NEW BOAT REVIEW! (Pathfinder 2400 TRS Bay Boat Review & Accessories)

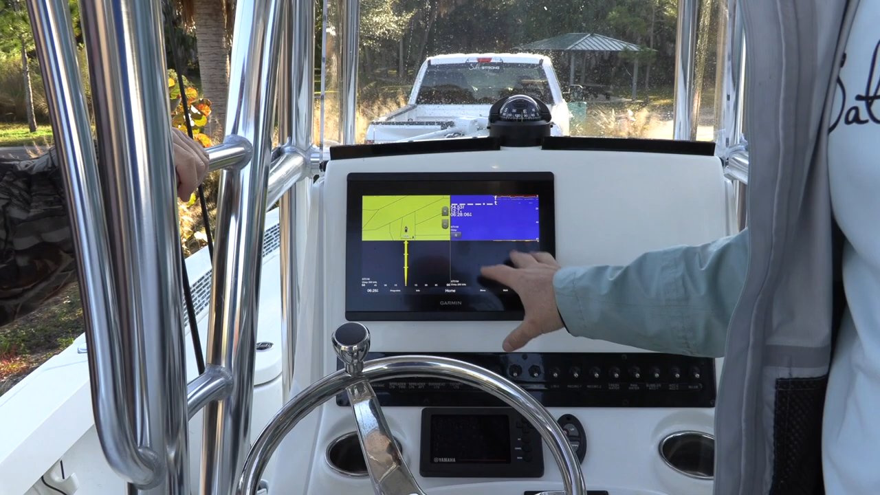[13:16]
So this has been my favorite screen is it's, uh, this is, it looks kind of gnarly here cause we're out of the water.
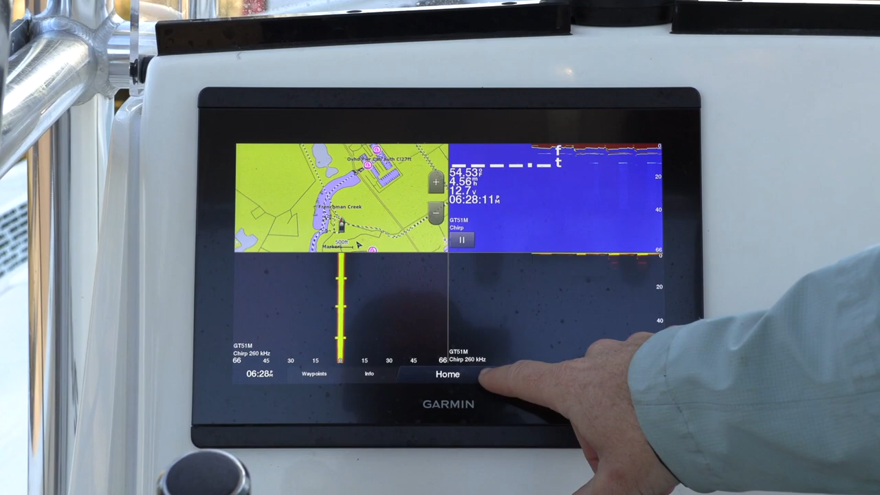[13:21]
Probably should turn it off. But, uh, but this is the way you can have a GPS. We can have the depth finder.
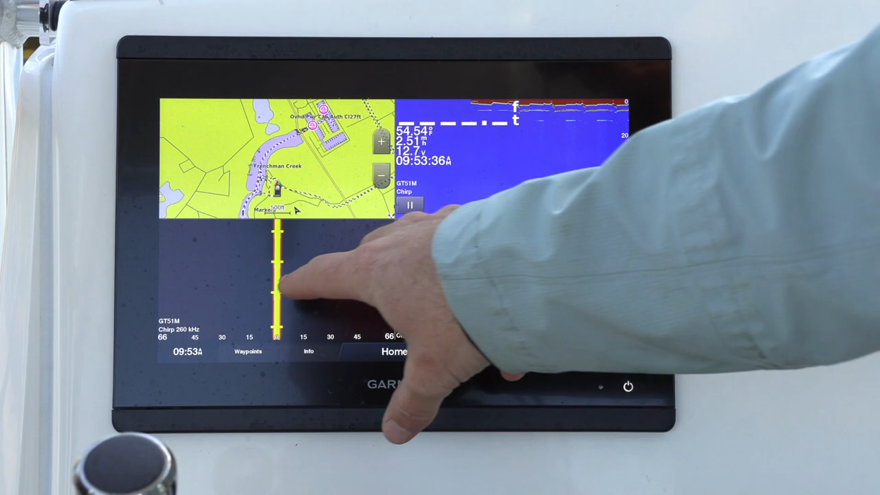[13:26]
This is the side, you know, side, so right and left. So when I'm out exploring new areas, this is what I like.
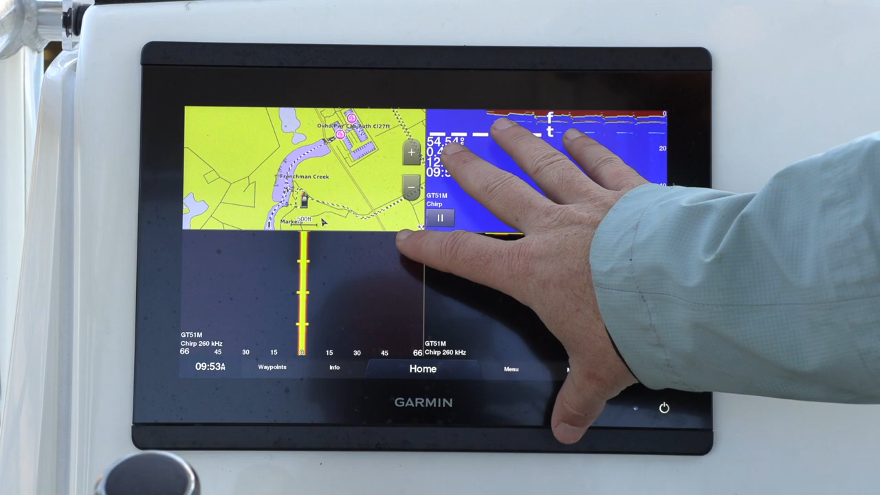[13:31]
And then if I see something cool, right on the side by side, I can hit this little button and that that's, that makes it big.
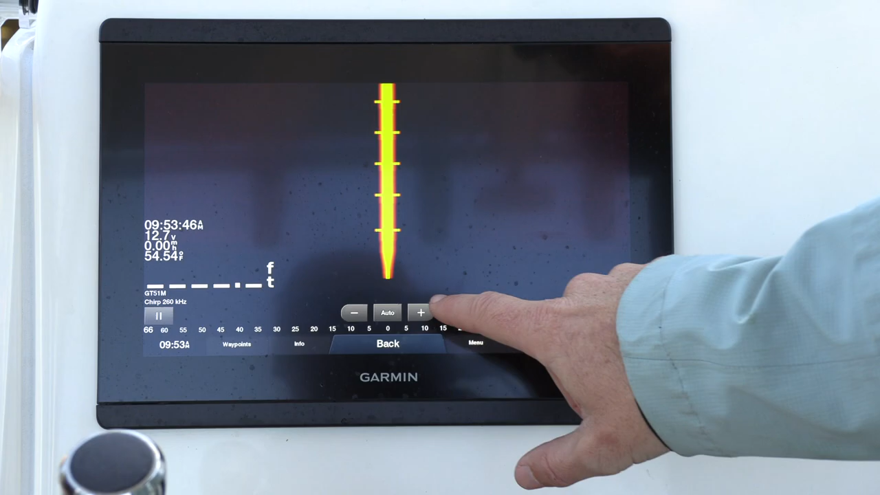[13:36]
Then go back, right. If I want to see where I am, not picking up much in the parking lot.